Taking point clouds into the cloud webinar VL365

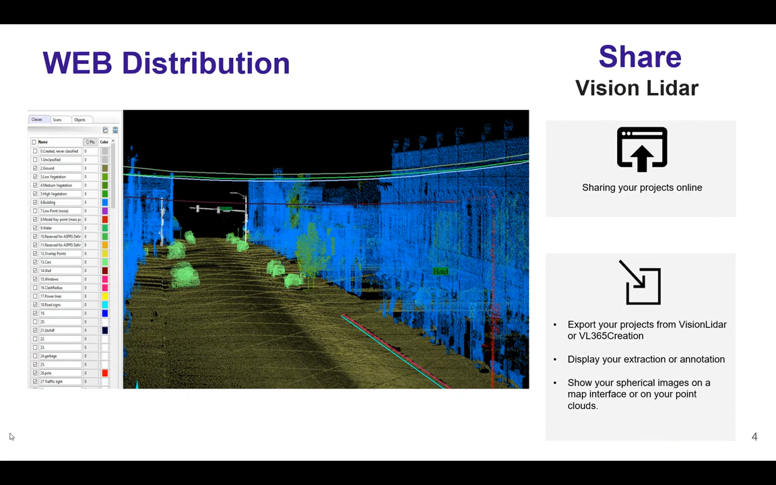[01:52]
So, as you can see on the screen, this is Vision LiDAR itself. In the software, you will be able to classify your point cloud, as you can see, and colorize it, and to feature extraction, as required by your client in their deliverables. Once you are done with the project, you will be able to extract your work to Vision LiDAR 365. As we can see in this window, you will have the option to choose the element you want to extract for Vision LiDAR 365, such as your annotation,
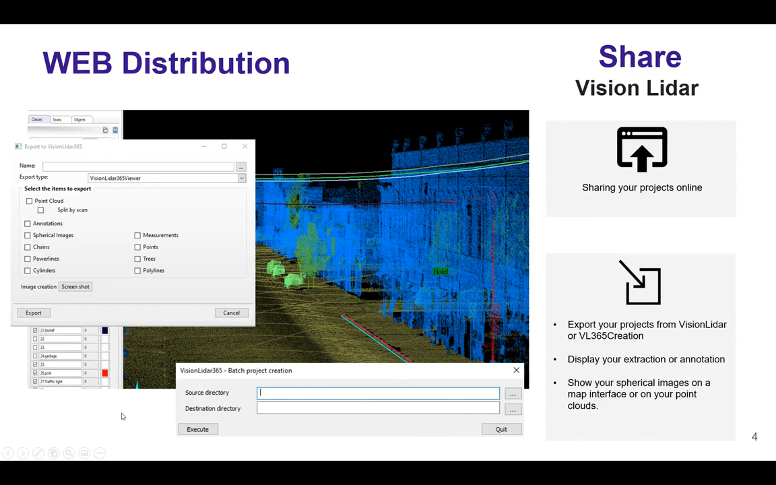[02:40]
you will also have access to a batch creation tool, which will give you access and the possibility to create multiple Vision LiDAR 365 projects at once.
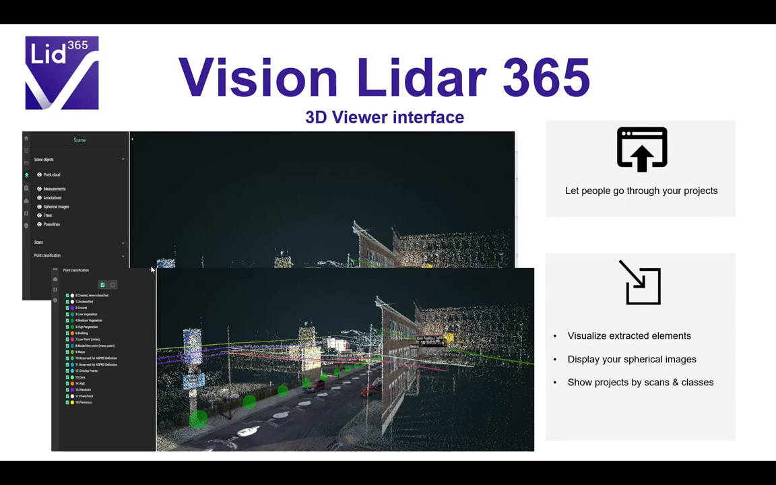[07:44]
but also display a point cloud by class and scan. So, if your point cloud is already classified, they can turn on and off the class they want to have access to. But, the 3D viewer is not just a simple viewer. Your client will be able to take measurements directly within the project and the point cloud on the Vision LiDAR 365 platform. They will be able to measure distance, height, or angles, take point coordinates, and calculate volume, as you can see on the screen.
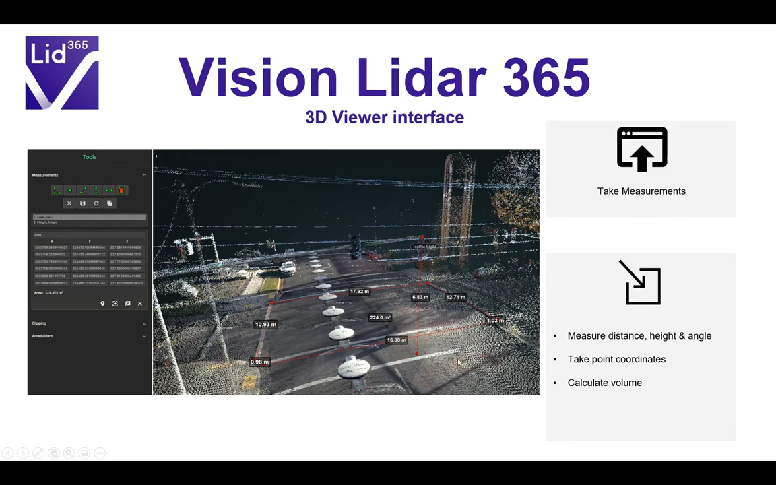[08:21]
So, you have your list of point coordinates on the left, in the menu itself, and on the screen, you can simply click to take your measurements and have access to the information you're looking for. About annotation. In Vision LiDAR, you will be able to create your annotation for your project.
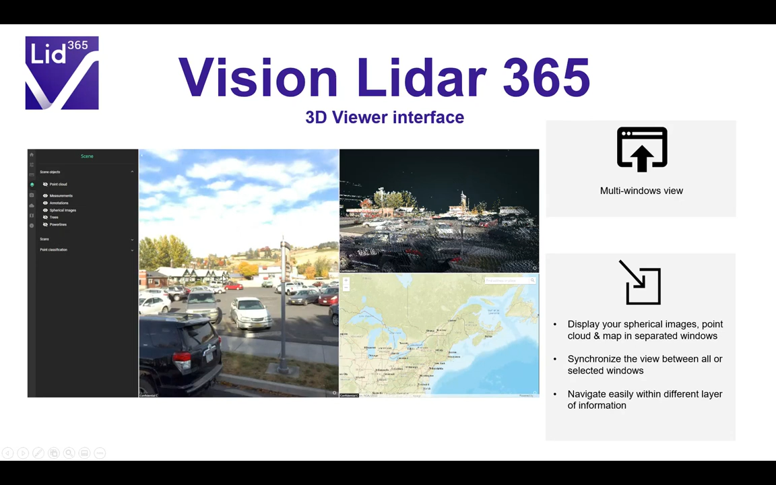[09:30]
In another one, your point cloud, and finally, a map on the third window. You can synchronize the windows together. So, when you move in one, it follows in the second. Which makes it easy to navigate within different layers of information. In the viewer, you have the possibility, as I mentioned, to navigate through your images. So, all the 360 images acquired during your project can be navigated through the viewer itself. Your client will have the possibility to display the point cloud on top of it or not.
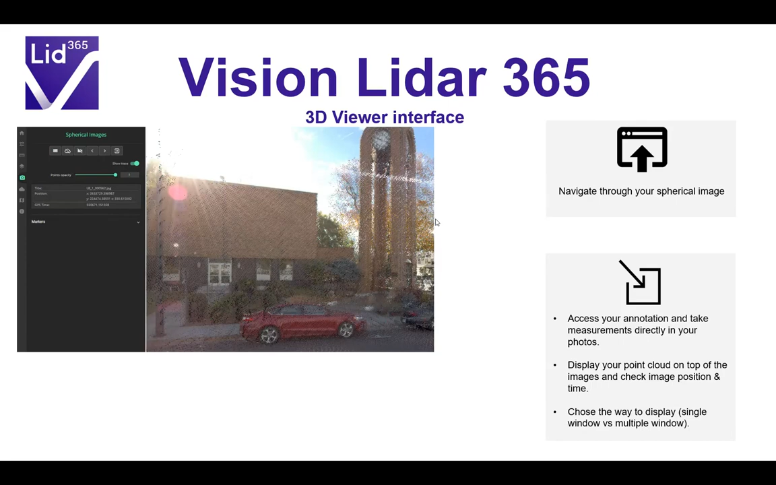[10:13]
And also, to make annotations or take measurements directly from this photo. And as I mentioned earlier, thanks to the multi-windows viewer, you can add up different types of information.
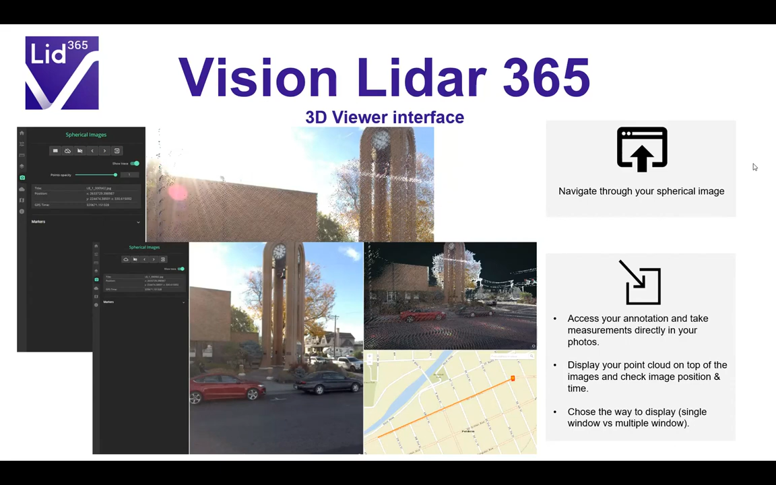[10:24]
You can even use the map itself to navigate by moving the camera within your project. If you want to reach a specific location, it's a simpler way to do it. Vision LiDAR 365 comes with a plugin for AutoCAD map. So, from your software AutoCAD map, you can have access to the 365 viewer and display your point cloud and 360-degree images.
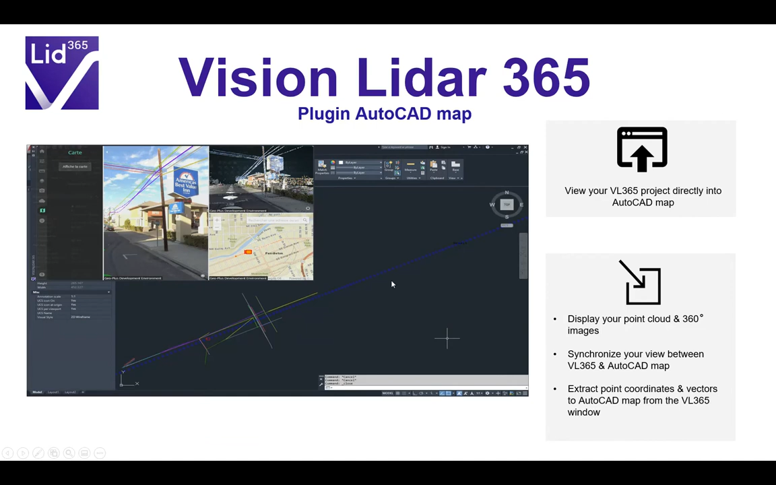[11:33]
you can simply click all the corners or edges within the viewer and then you will have a point directly into your CAD, which you can link them together. Now, about vision blurring.
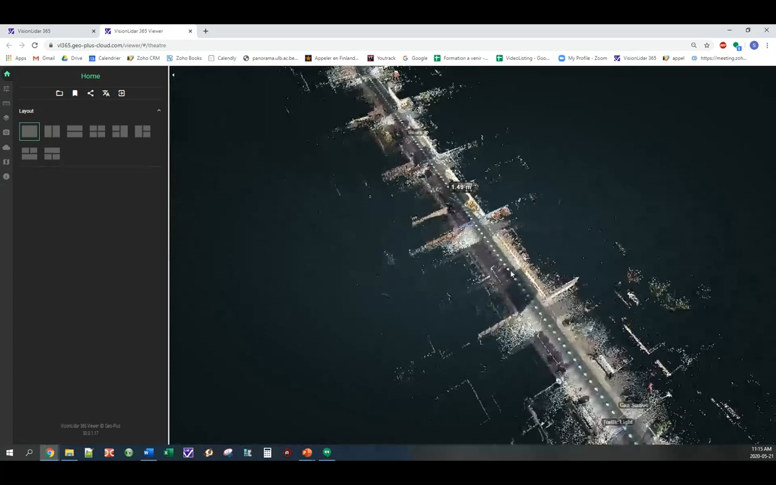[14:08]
So, as you can see on screen, you can directly navigate through the point clouds. Your client will be able to navigate through the point clouds,
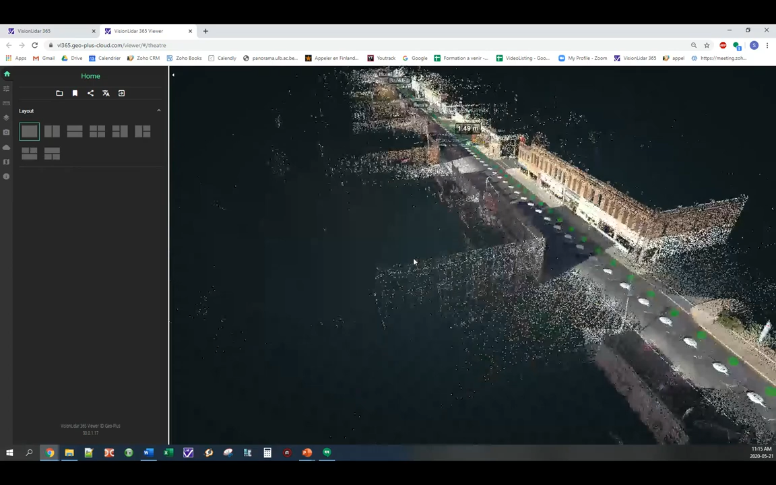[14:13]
without them required to get Vision LiDAR itself. In the project, as I mentioned, you have the option to split
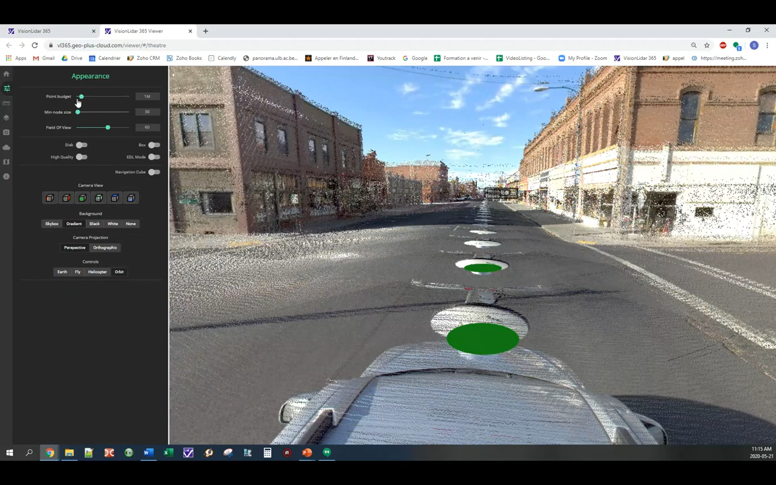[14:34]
You can play through the settings. For example, if you have a good machine, you can increase the number of point display to have a better visual. You can even make sure the edges of elements are highlighted in black. As I mentioned earlier, you can take measurements. So, you have access to the measurement tool, which is really easy. As you can see, there are different types of measurements, which can be done.